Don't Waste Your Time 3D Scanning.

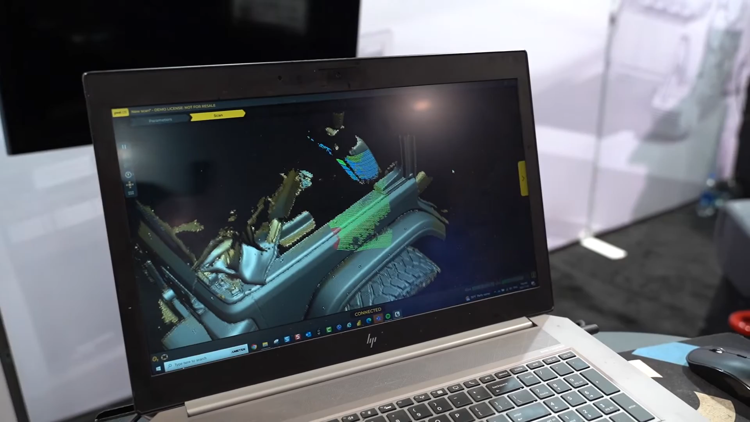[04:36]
and vertices and that's not exactly what we use in CAD for our designs and we can then use from CAD to manufacture.
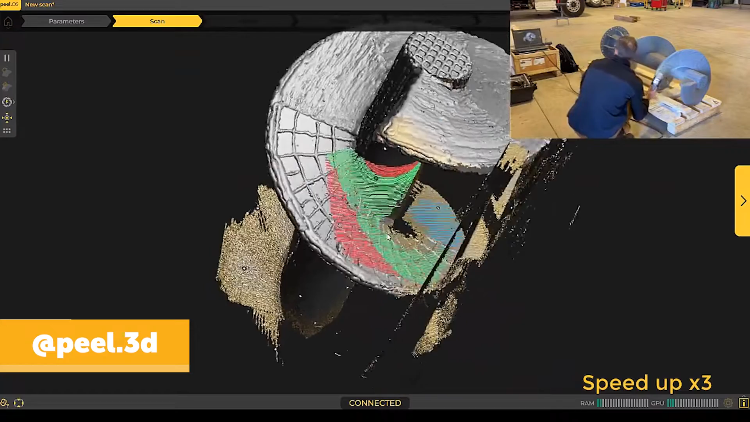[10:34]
objects it can use the texture of objects and it can also use these little markers these little
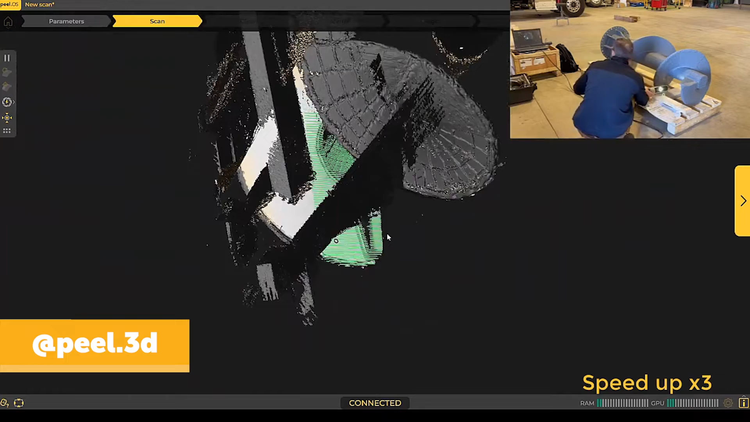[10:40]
dots that we placed onto the object to help it uh further position and keep its accuracy yeah
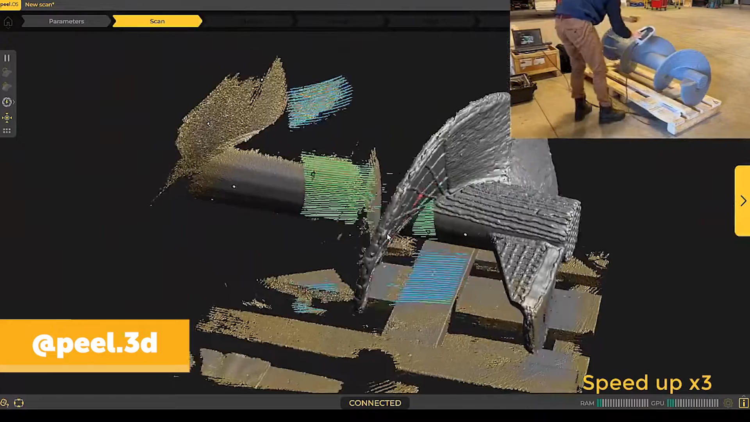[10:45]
so i wanted to touch on that next really um the process of actually scanning it um
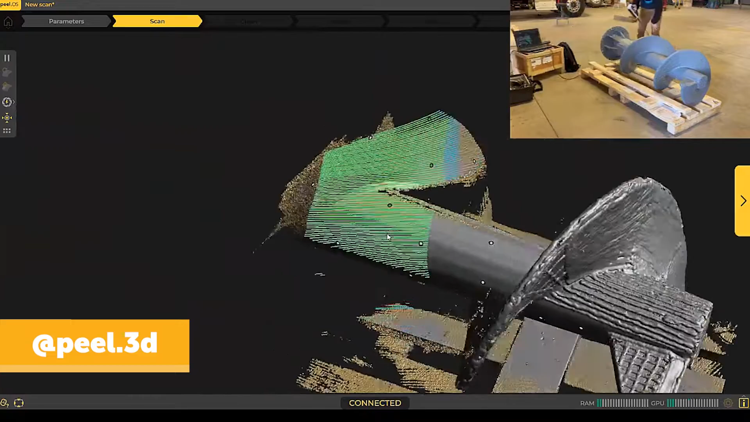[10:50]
we often see these dots all over it and some people would say that